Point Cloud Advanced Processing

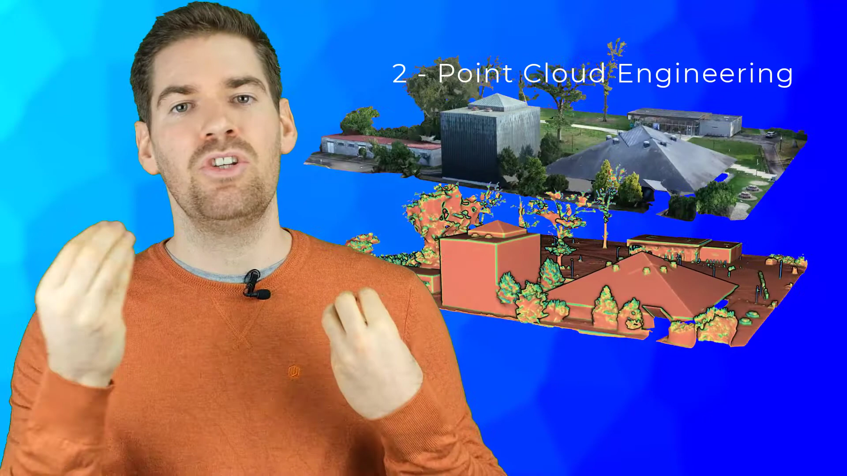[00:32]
being able to register point cloud from different perspectives together, then dealing with semantization, so attaching knowledge to these ensembles that is very important or classifying.
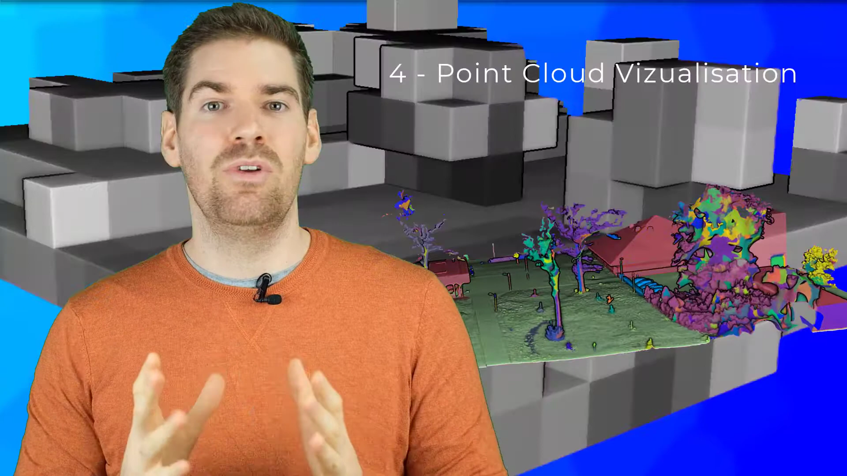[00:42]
Finally moving to visualization, behind me working on different data structures and analysis as well as point cloud modeling.
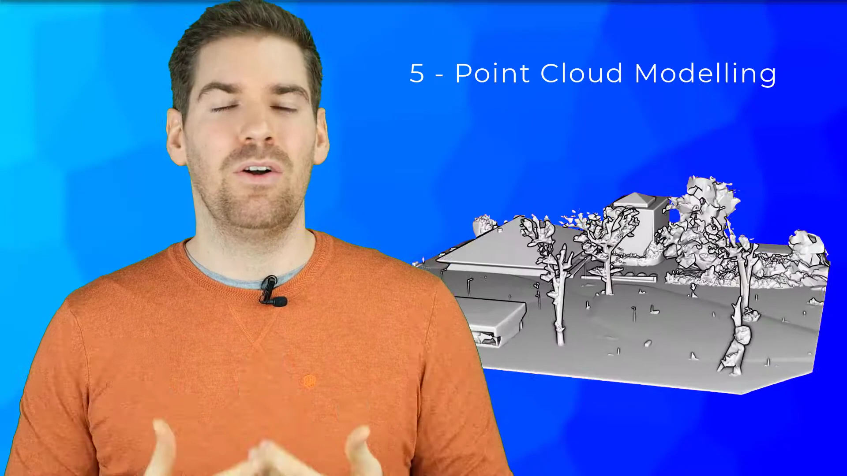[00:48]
So it's five key elements dealing with point cloud processing that are given to you in this formation.